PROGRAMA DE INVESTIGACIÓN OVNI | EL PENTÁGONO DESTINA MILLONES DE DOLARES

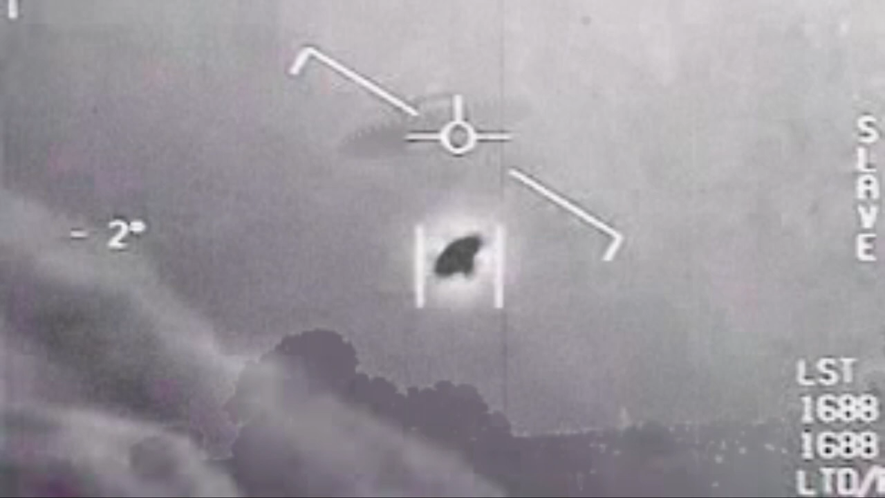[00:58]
extraños objetos voladores que viajaban a gran velocidad sin propulsión visible o
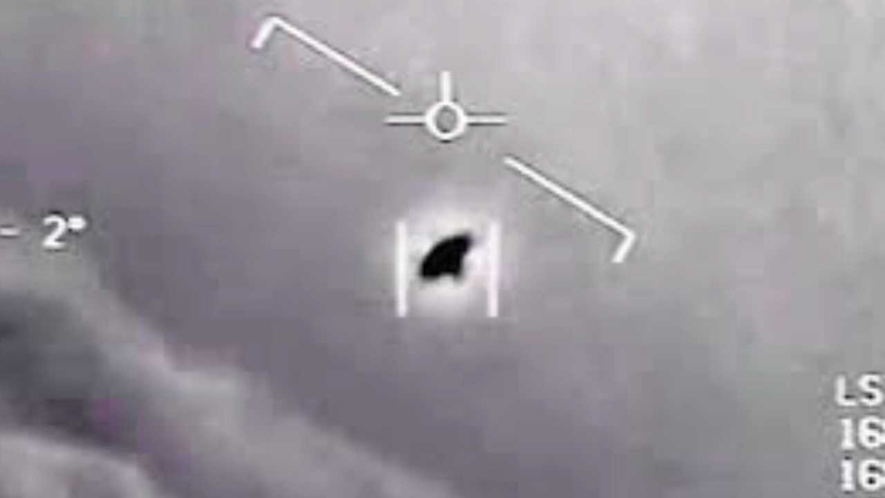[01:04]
en posición estacionaria sin medios aparentes de sustentación el citado periódico obtuvo algunos vídeos provenientes de este programa del pentágono en uno de ellos se ven dos aviones caza persiguiendo un objeto oval del tamaño de un avión de
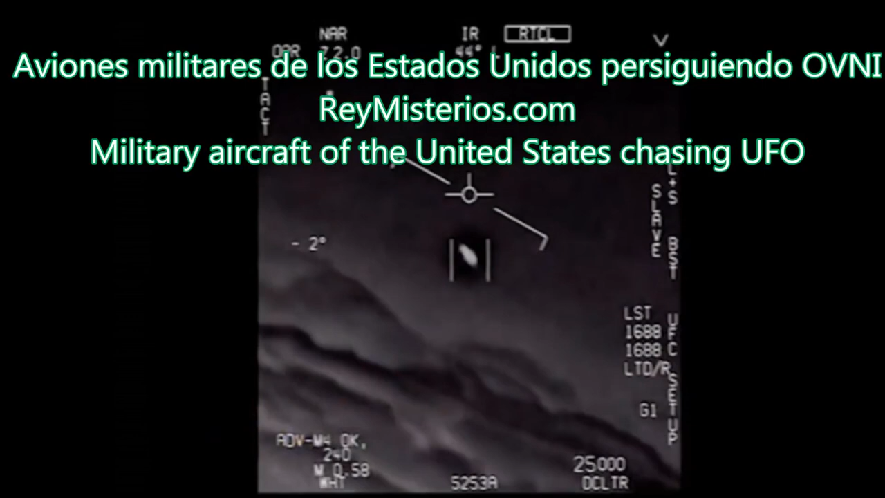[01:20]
pasajeros que fue visto a largo de la costa del estado de california en el 2004 en aquella